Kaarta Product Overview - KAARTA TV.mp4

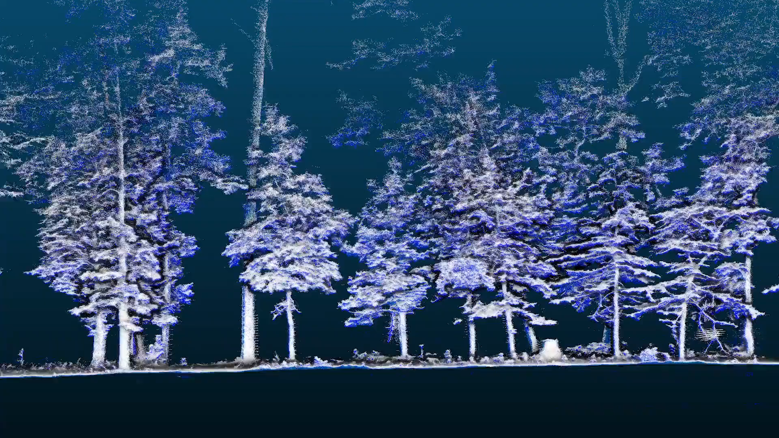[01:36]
All SLAM drifts, but Carta Engine exhibits exceptionally low drift, often an order of magnitude less than other methods.
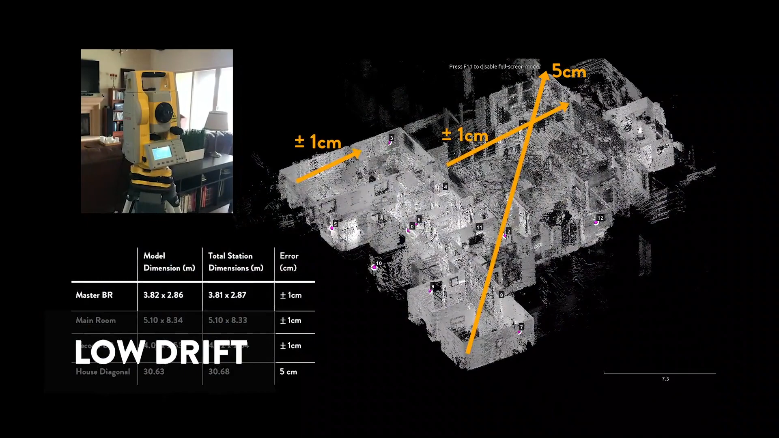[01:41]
Carta Engine utilizes a flexible form of continuous data integration called scan matching.
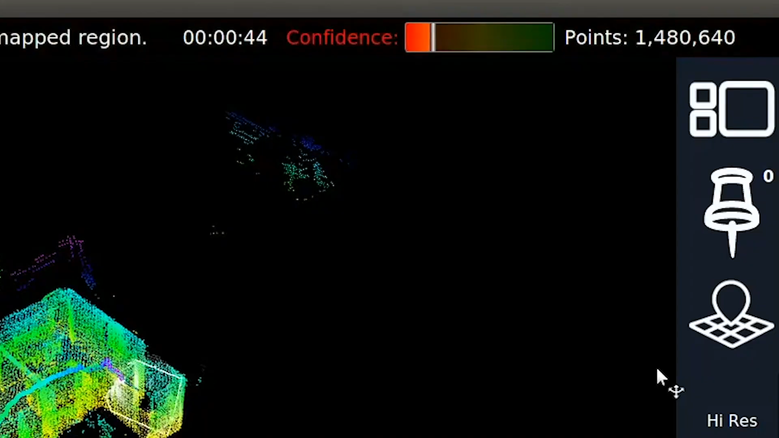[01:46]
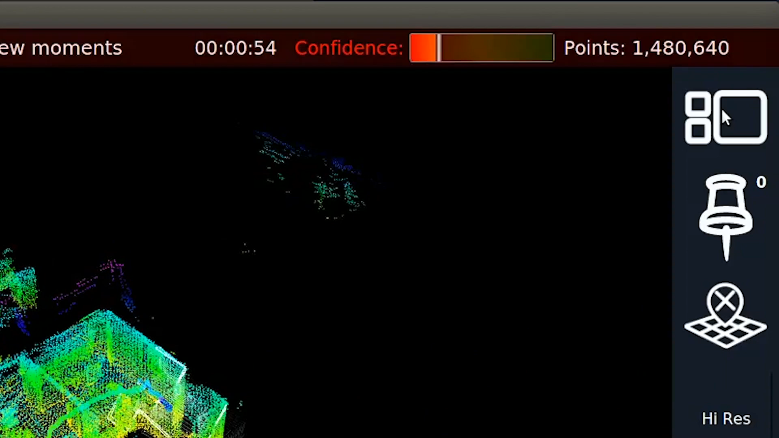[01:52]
Carta Engine uses internally developed confidence metrics to distinguish between good and bad data. It then rejects bad data.
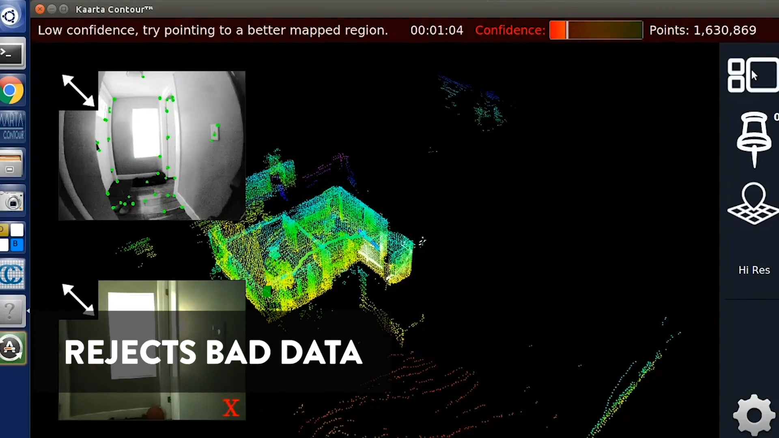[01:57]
Carta Engine confidence metrics are also used internally to assess location of errors.
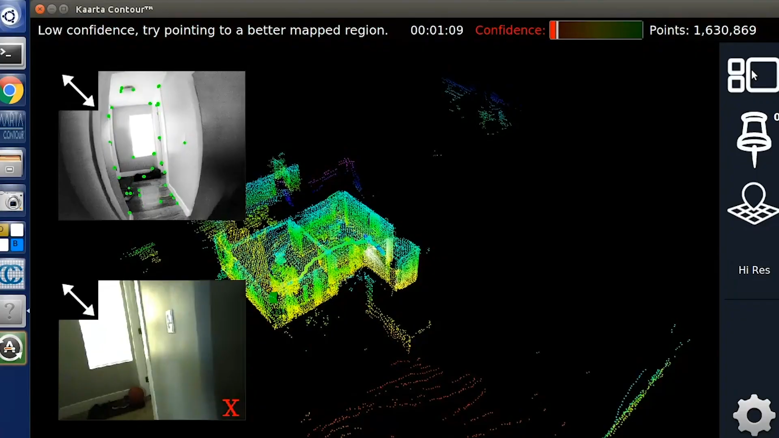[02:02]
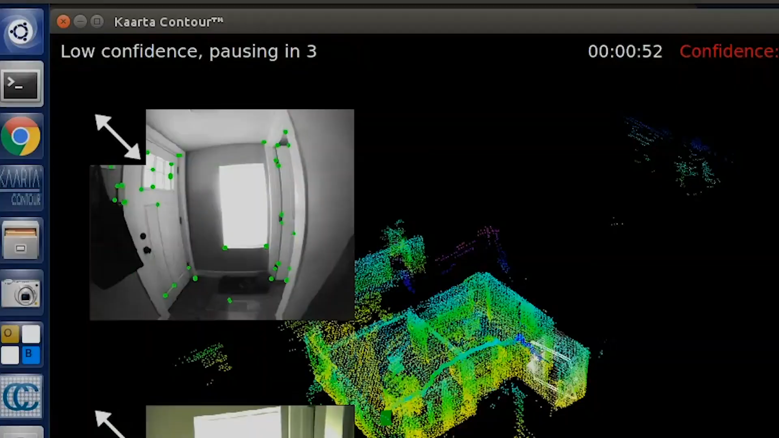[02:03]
Traditional SLAM smears these types of errors across the entire path, distorting the overall map. Carta Engine specifically applies post-processing to those specific areas, resulting in better quality maps.
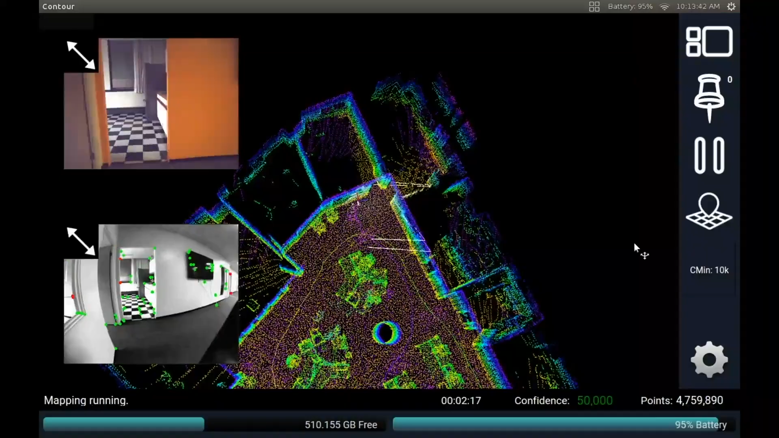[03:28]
Contour's integrated onboard touch screen lets you view the
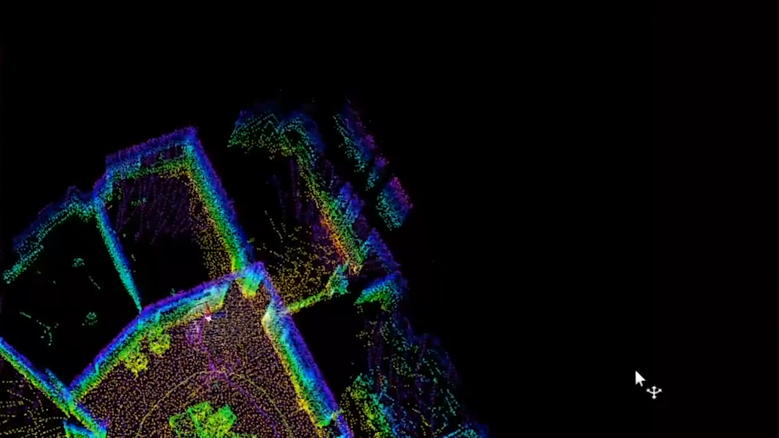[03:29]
map in real time as it is being built to ensure scan quality and completeness.
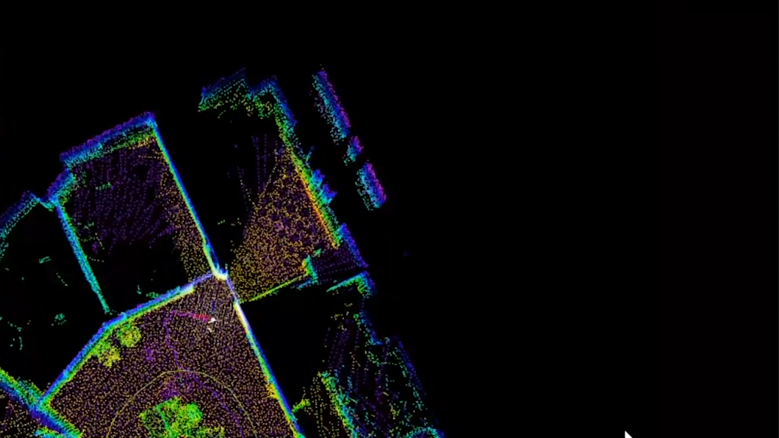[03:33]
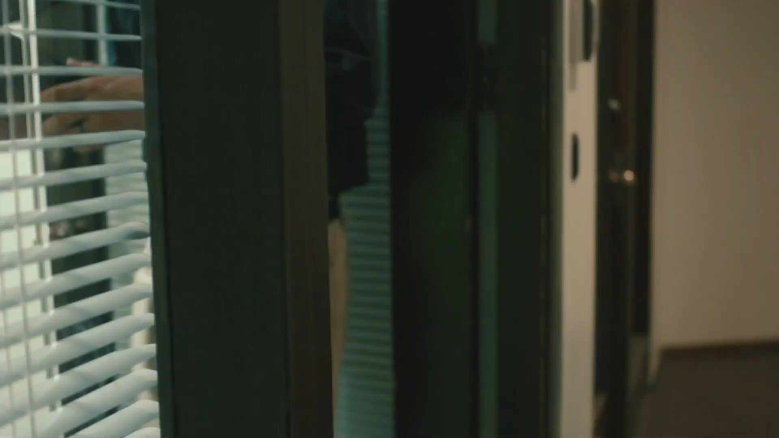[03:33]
Confidence metrics notify users of any conditions which could affect the quality of the data,
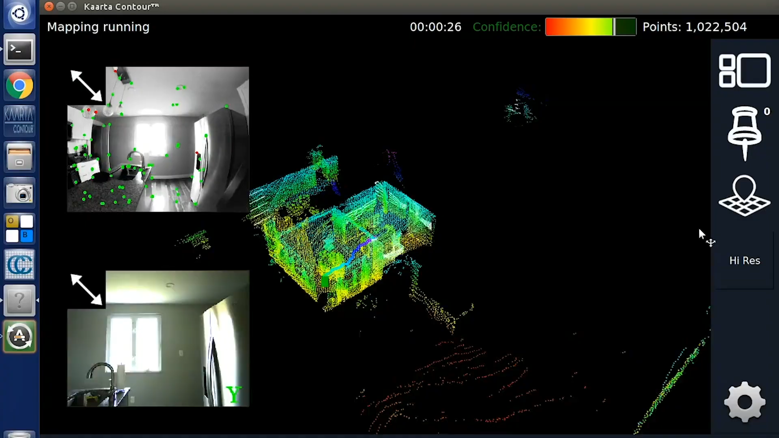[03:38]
allowing for immediate corrections and reducing the risk of a callback.
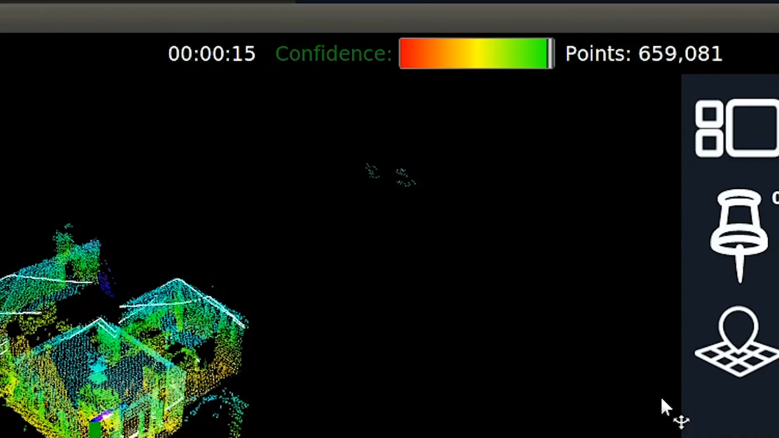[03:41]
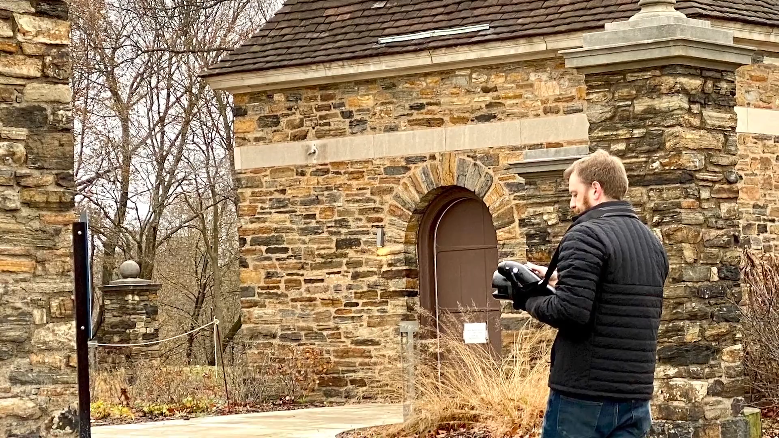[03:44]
Carta's onboard high-resolution color camera captures images every second.
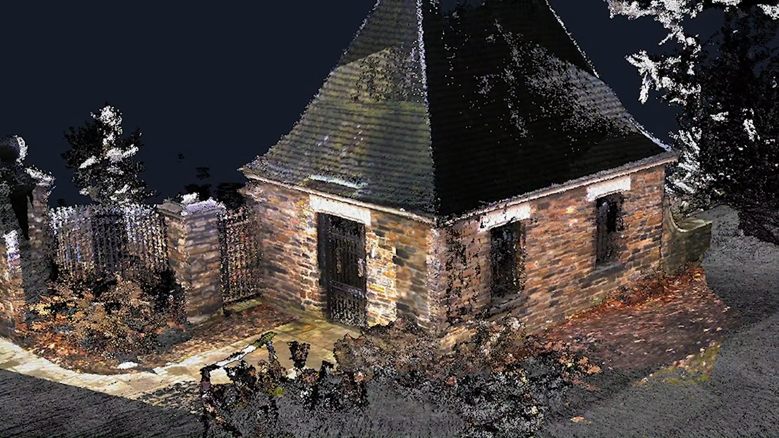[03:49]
These images are used to create colorized point clouds and can be used as an additional visual documentation of space to aid in the modeling process.
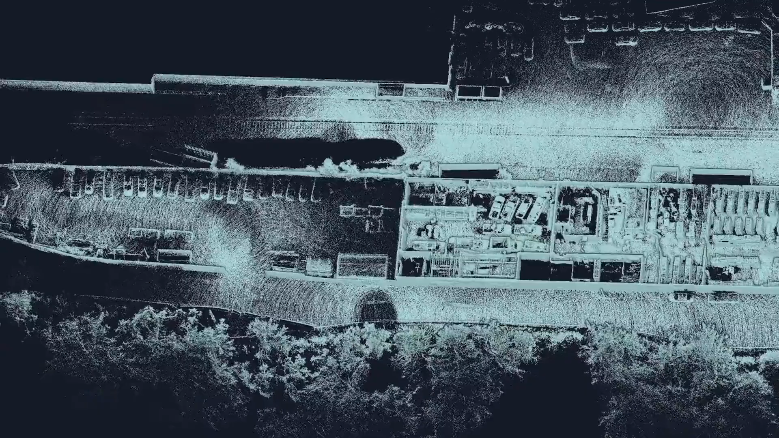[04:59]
process, and optimize the data directly on the device.
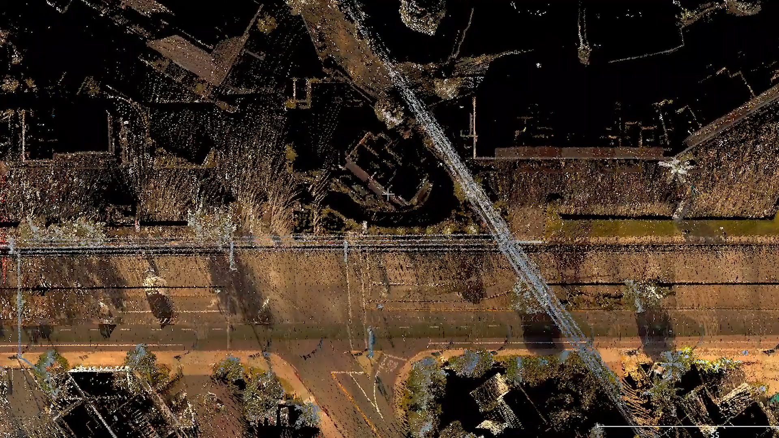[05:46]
datasets can be quickly aligned and georegistered and allows users to add utility to their mapping functions without the need for additional hardware systems.
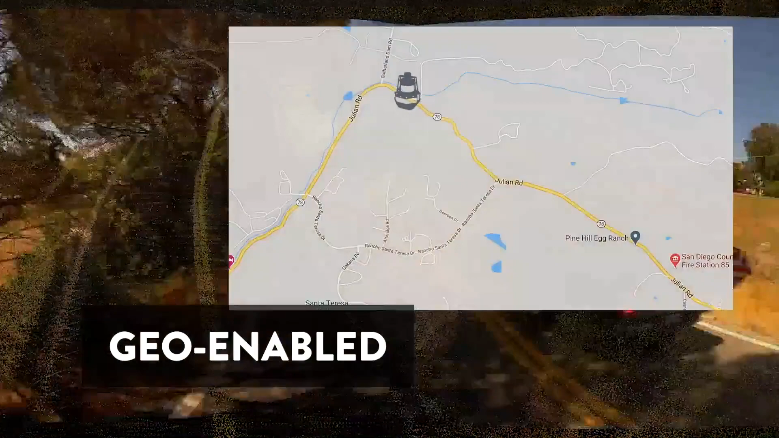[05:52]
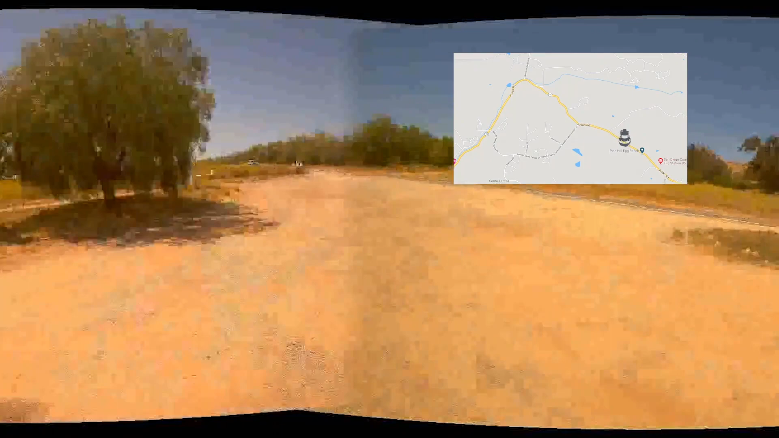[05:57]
Capturing data at a rate of 600,000 points per second, data is dense, vivid, and complete even at driving speeds,
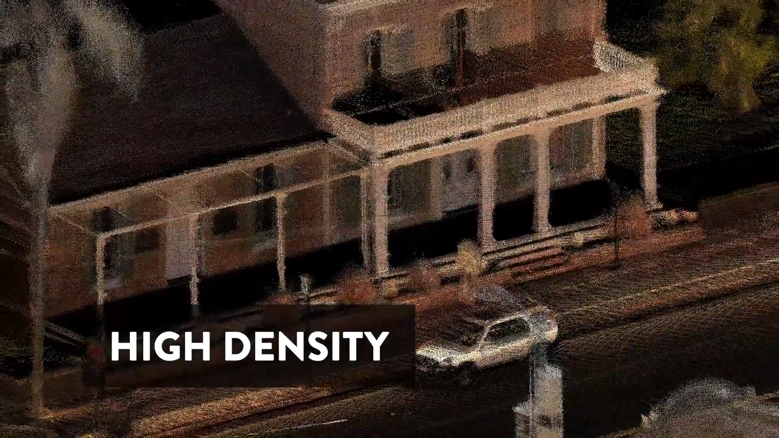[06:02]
capturing details such as road signs, markers, and vegetation.
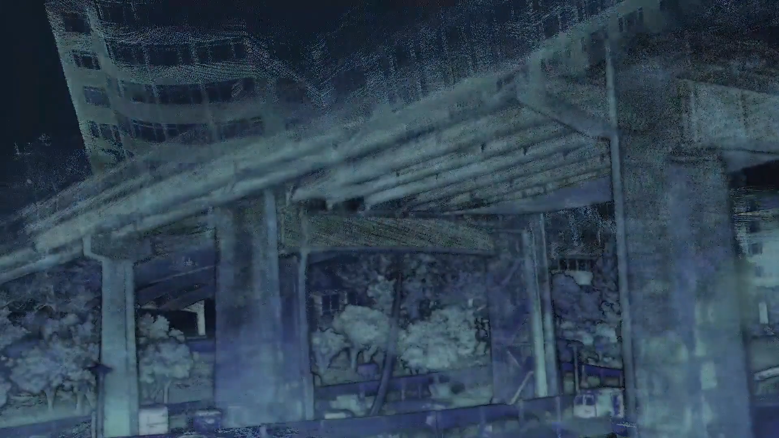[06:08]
We recommend 40 kilometers per hour for maximum density, but have seen great results even at speeds of up to 90 kilometers per hour.